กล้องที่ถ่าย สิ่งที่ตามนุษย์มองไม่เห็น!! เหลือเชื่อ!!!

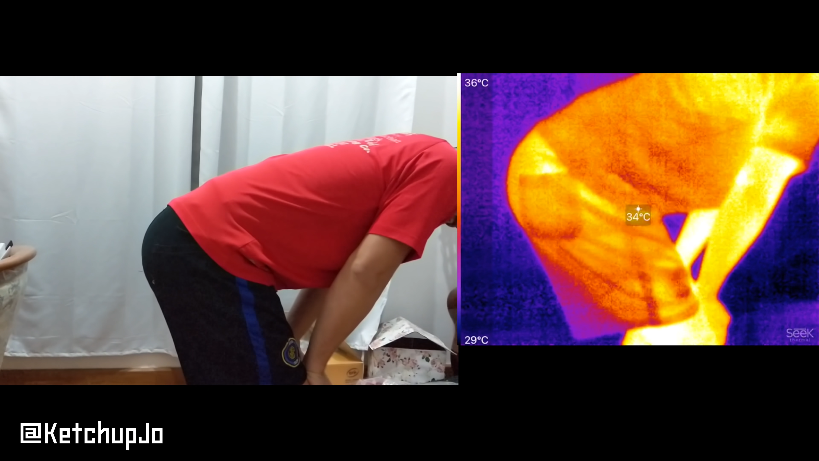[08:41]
On screen: spot 34°C, scale top 36°C, scale bottom 29°C
เหมือนกับใน วิดีโอที่อยู่ใน यูทูب มาก่อนได้หรือเปล่าแล้วหลังจากนั้นผมก็ เพยามแล้วก็ เพยาม แล้วก็ เพยาม นะครับการ ตดโดย บังคัieved ออกมามันไม่ใช่เรื่องง่ายเลย
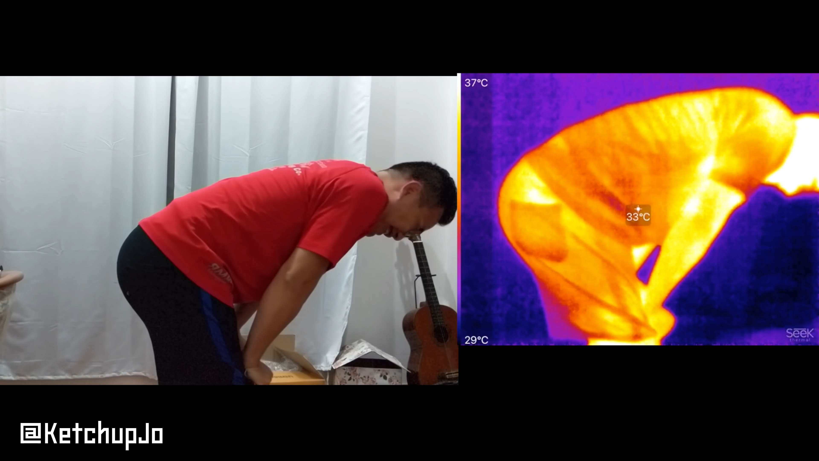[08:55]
On screen: spot 33°C, scale top 37°C, scale bottom 29°C
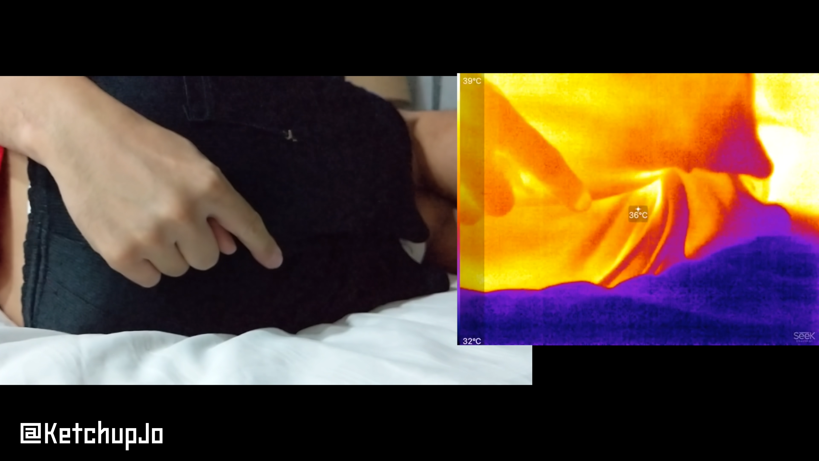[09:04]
On screen: spot 36°C, scale top 39°C, scale bottom 32°C
ตอนที่เบยาม ผมก็คิดว่าตดคนเราจะมีอุณภูมิที่สูงกว่าเพราะฉะนั้นกล้อง Infrared น่าจะจับได้หลังจากผมพยายามอยู่หลายครั้งนะครับสิ่นนี้ก็เกิดขึ้น
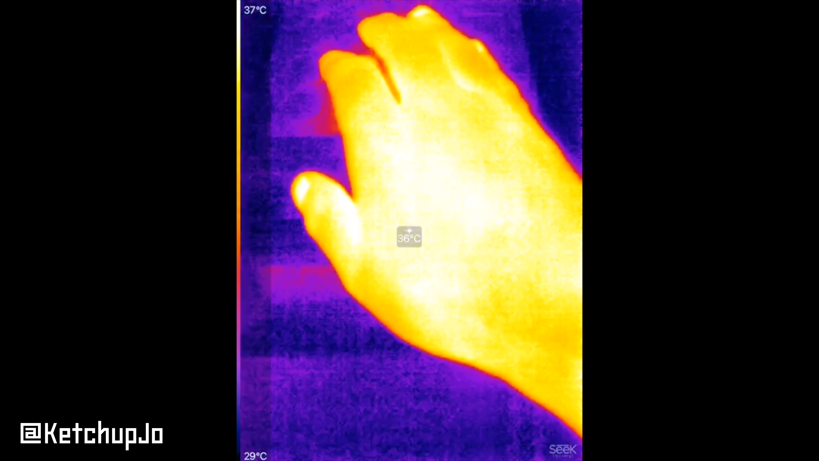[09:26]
On screen: spot 36°C, scale top 37°C, scale bottom 29°C
เพื่อจะมีคนสงสัยเหมือนกับผมนะครับว่าถ้าเอากล้องตัว Infrared ตัวนี้นะครับไปสองที่เครื่องแป้นกดปุ่ม ATMจะสามารถมองเห
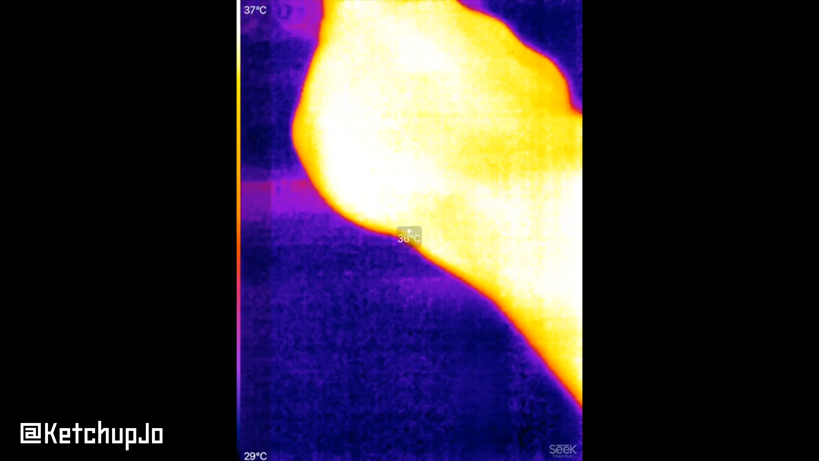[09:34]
On screen: scale top 37°C, scale bottom 29°C
็นลายนิ้วมือของเขาได้หรือไม่นะครับยังที่เห็นไม่สามารถบอกได้ว่าเลขที่กดไปคือเลขอะไร
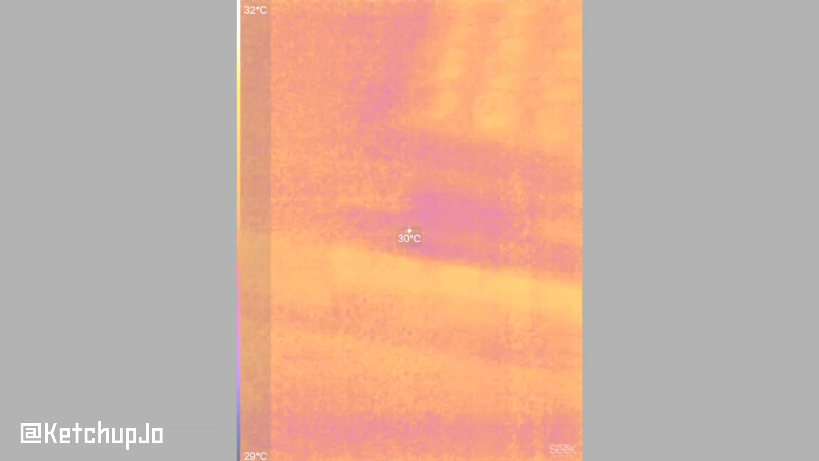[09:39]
On screen: spot 30°C, scale top 32°C, scale bottom 29°C
โอ harus ไม่อยากจะเชื่อเลยครับว่ากล้องตัวเล็กๆแบบนี้ของings Cheek Thermosมันน่าสนใจมาก....
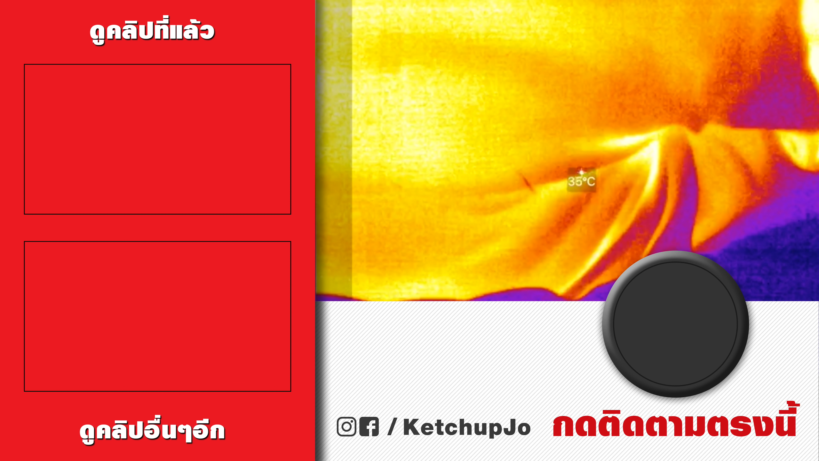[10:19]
On screen: spot 35°C
นั่น โอโห
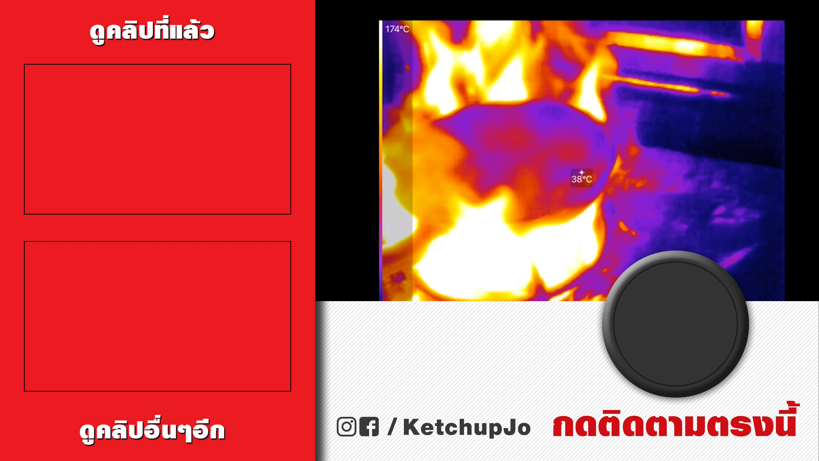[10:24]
On screen: spot 38°C, scale top 174°C
มองเห็นไหม เนี่ย ดูดิ
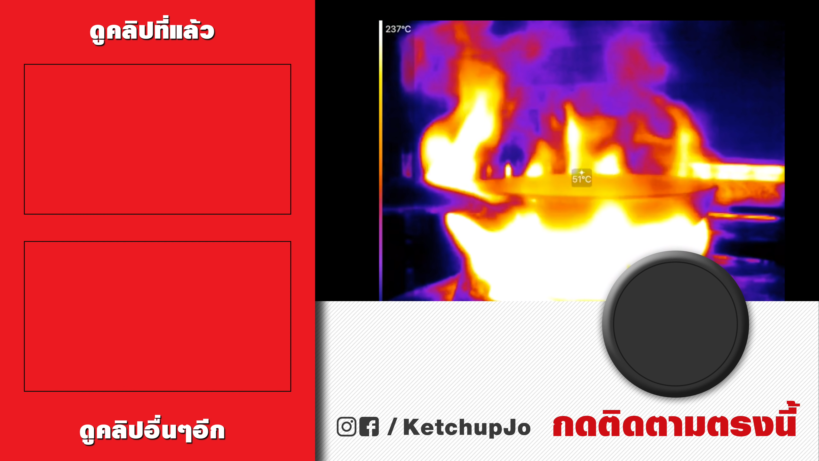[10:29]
On screen: spot 51°C, scale top 237°C
โอโห เอาใหม่ เอาใหม่ ดูนะ1 2 3